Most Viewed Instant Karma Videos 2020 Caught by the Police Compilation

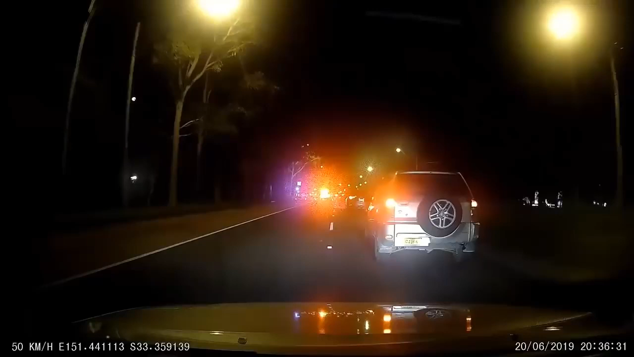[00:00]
Excuse me? They got fake plates on that car. I think it might be stolen. Yeah, it had handwritten license plates on it. The RAV4, silver.
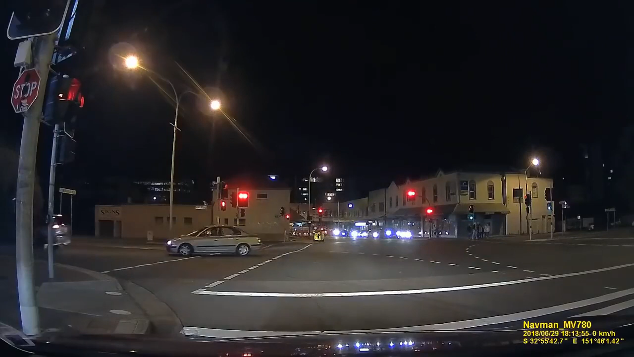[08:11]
Oh, took his front, got him. Did he? Yep, he got him. That guy went through the red light, didn't he? Yeah, no. Cops, stop. Yeah, I know. He just saw it. He literally copped him. Okay. As he copped his front.